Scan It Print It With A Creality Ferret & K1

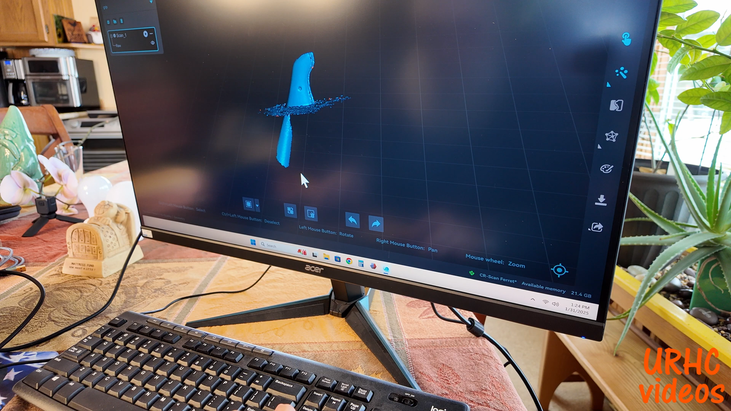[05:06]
going to go into process it and first thing you want to do is clean up
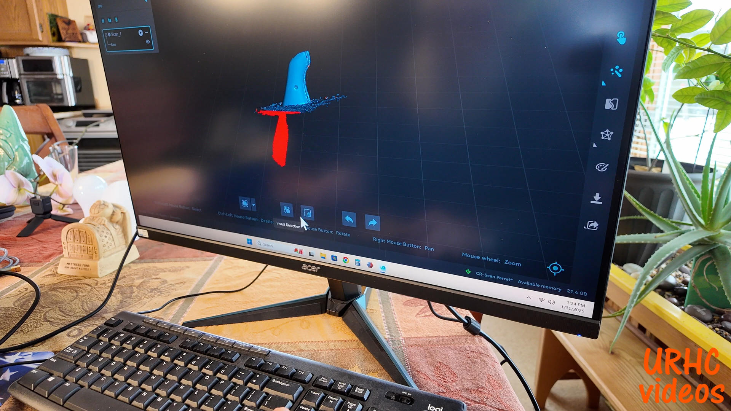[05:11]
what's the garbage that's on it even though I turn off the the turntable you know it says to eliminate it I still get garbage down here that you have to
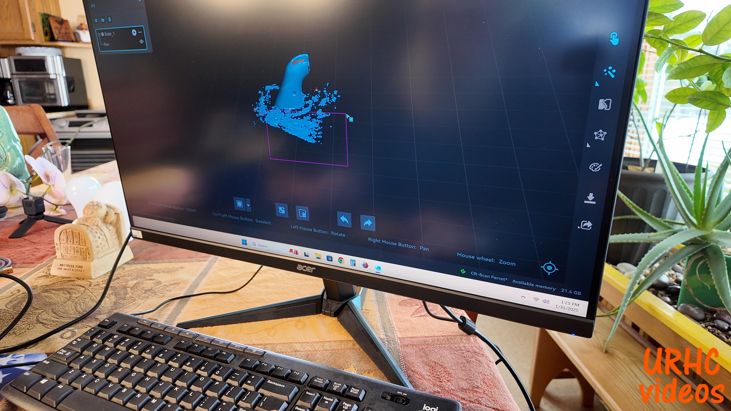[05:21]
clean up so there is a little tool here you can use a box tool or I'll show you later on there's also a lasso tool to use to
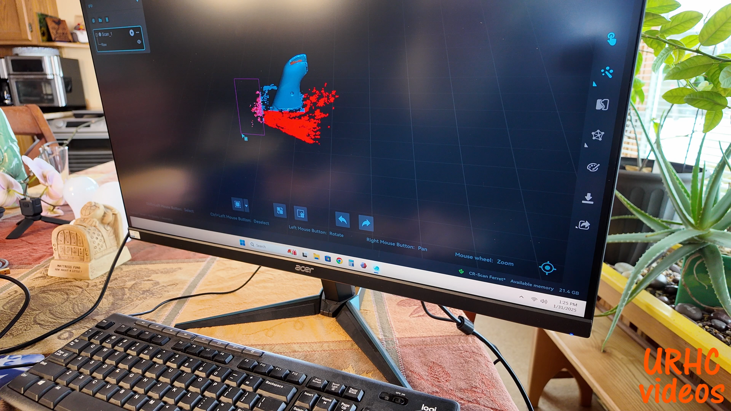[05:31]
clean it up but it pays to take some time to get this garbage out of it now because once you've got a 3d model it's a little bit harder to get rid of
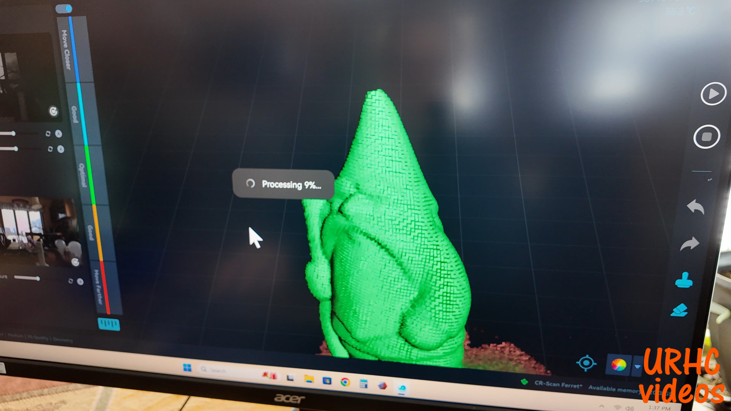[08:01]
that goes really quick and there's the model and now same thing with the cleanup
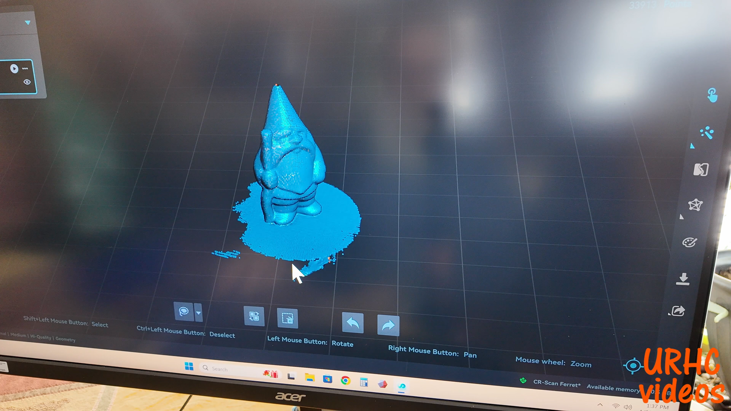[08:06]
um really have to uh clean it up even though you know it's not
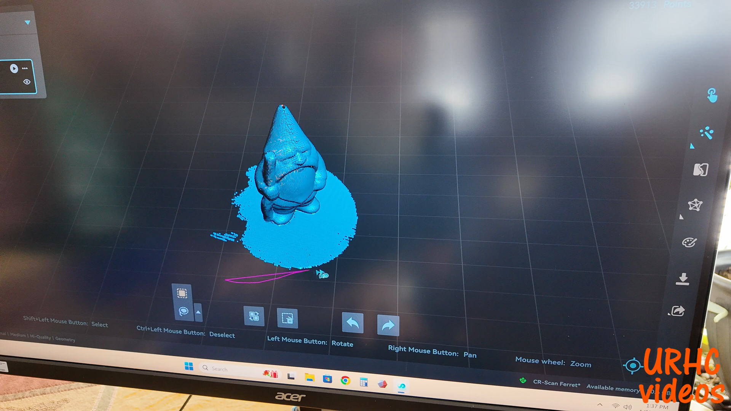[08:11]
supposed to show the turntable and I get a lot less turntable with the matte black finish on it but um but still I always get a little
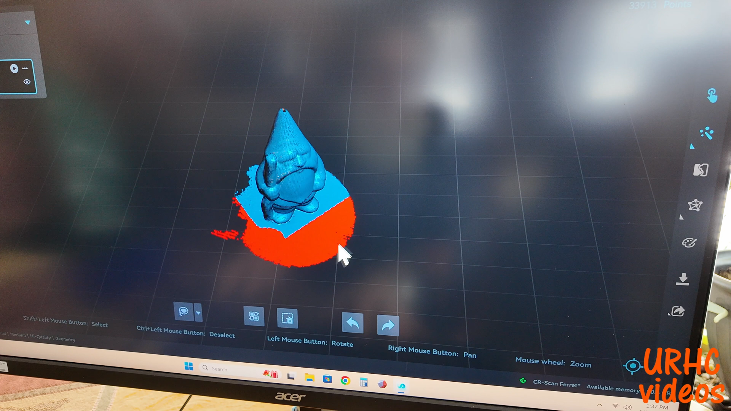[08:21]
bit so I'm just going to show you to go in here and clean the most of it up and that lasso tool I keep going
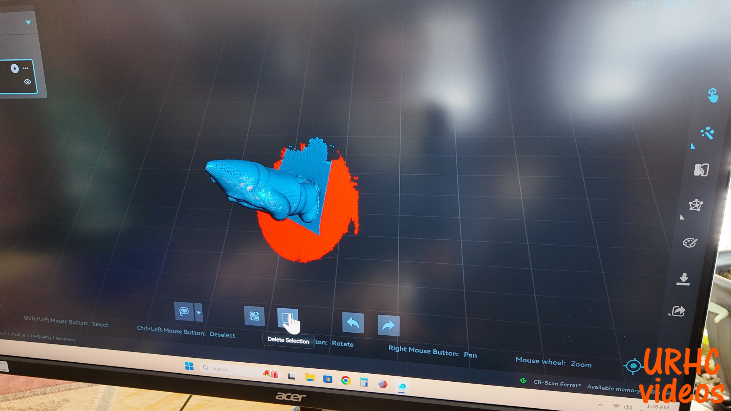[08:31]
the wrong way I have to get used to it if you go one way you can just set points and I'll follow you the other way the straight line
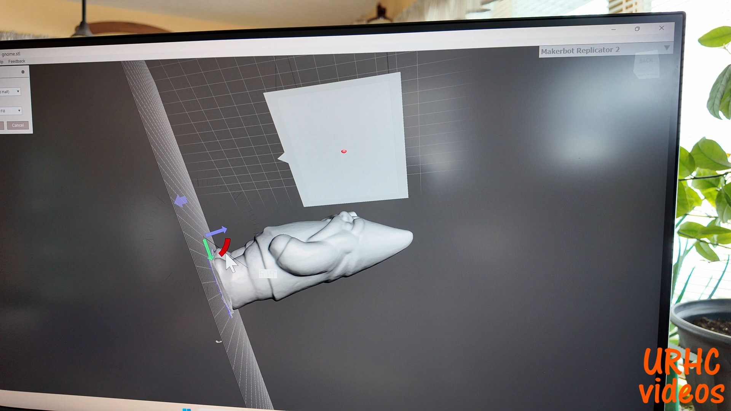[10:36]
best of my uh ability there to uh cut all that the rest of that stuff off because that's actually
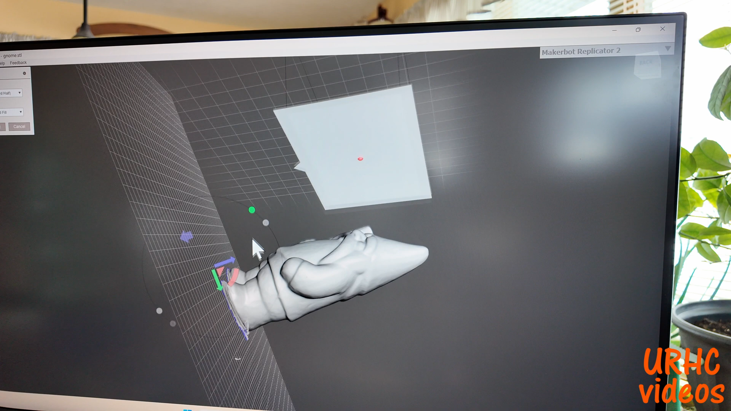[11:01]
I don't know how to use them yet I've just played with some of them and I will recommend you know you you play with this a little bit